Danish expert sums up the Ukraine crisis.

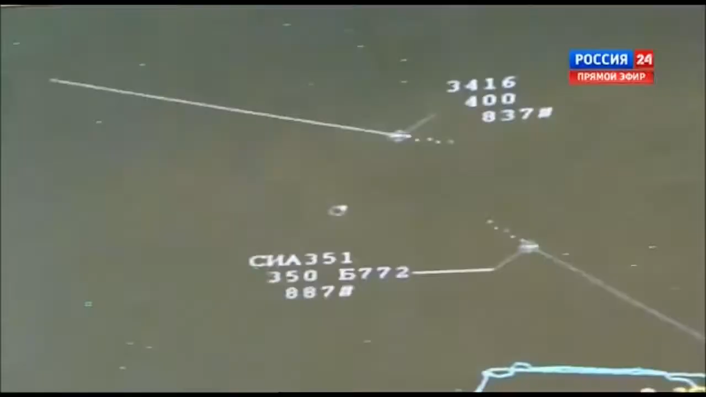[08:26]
Earlier, the Ukrainian officials reported that on the day of the 0.777 crash,
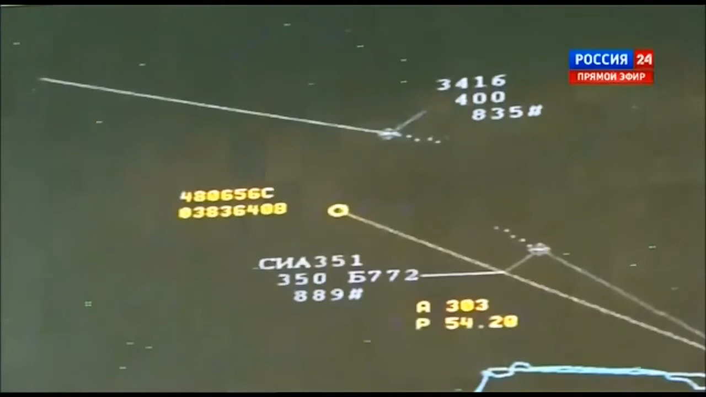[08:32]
there were no military aircraft available in this region. So, as you can see, this doesn't appear to be true.